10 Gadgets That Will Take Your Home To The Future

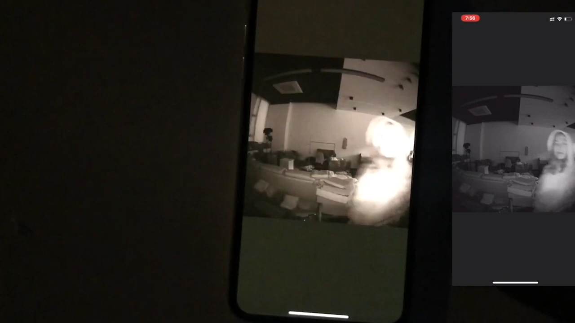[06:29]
The HDR video makes even dark videos appear crystal clear,